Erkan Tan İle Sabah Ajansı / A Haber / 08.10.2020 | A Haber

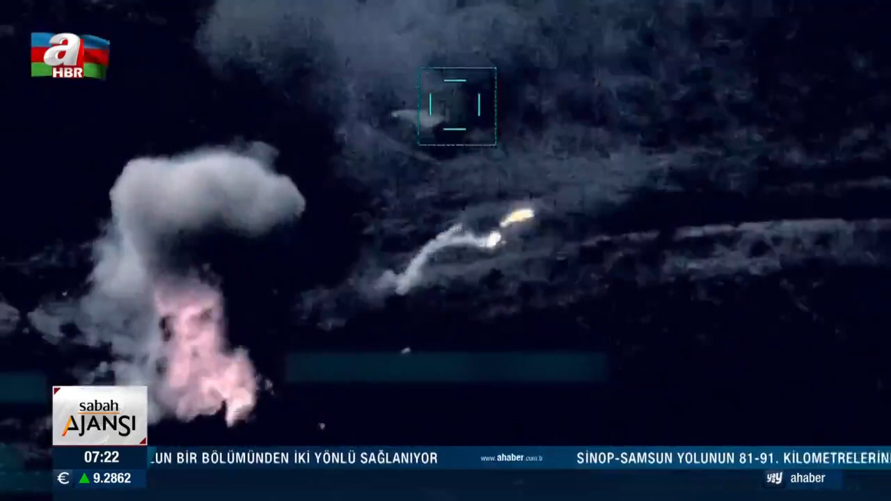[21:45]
Azerbaycan ordusu Karabağ topraklarında Ermeni güçlerine nefes aldırmıyor.
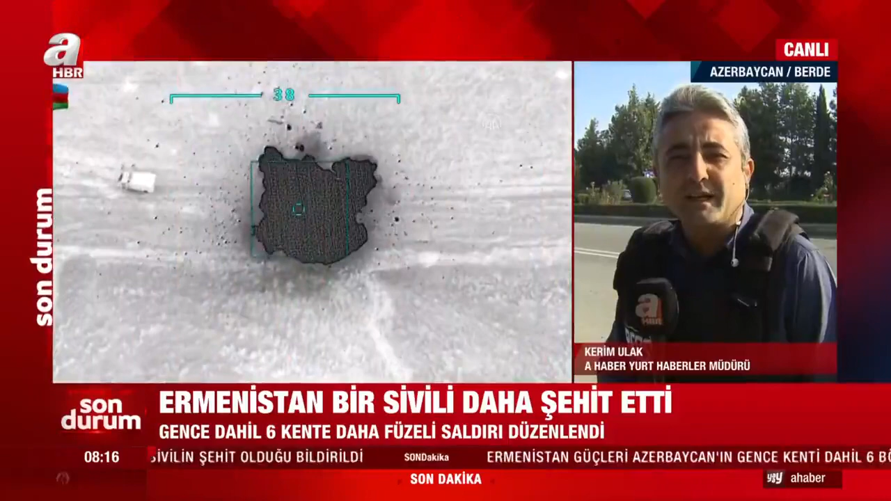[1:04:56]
Ve dün akşam Fuzuli'de bir hedef alınan noktada Ermeni askerleri bozguna uğradı. Ve Ermeni askerleri 27 tanklarını bırakarak kaçtılar.
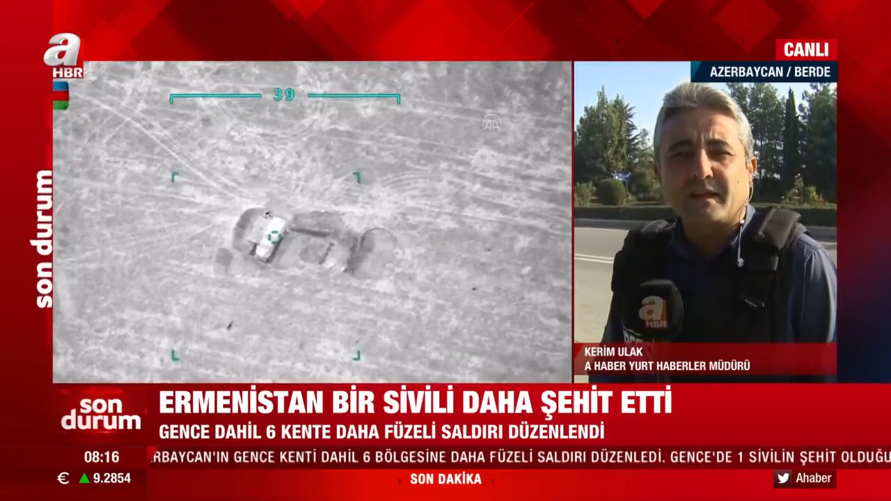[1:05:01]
27 tanktan bahsediyorum Erkan Tanan. Bir defada her biri 2 milyon dolar olan toplam 27 tank ve yeni modernize